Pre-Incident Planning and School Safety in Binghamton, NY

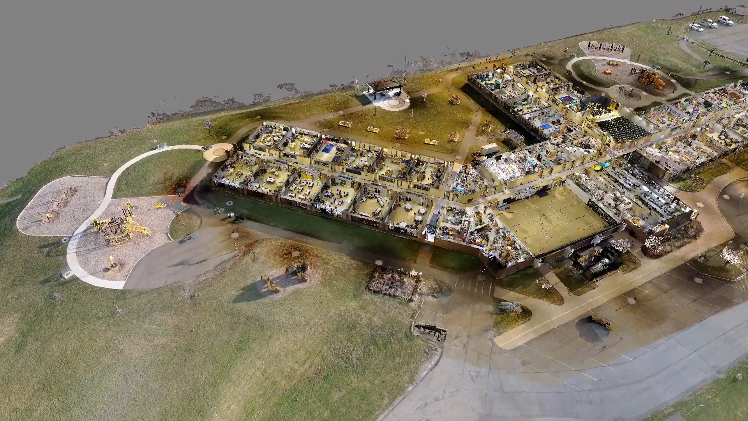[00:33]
then creating a 3d model of it so that once if and when
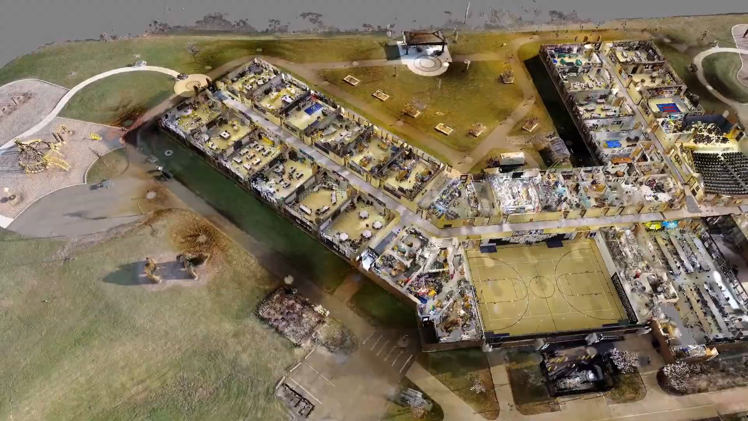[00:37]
something ever happens the first responders in the area on their computers will have immediate access to the data so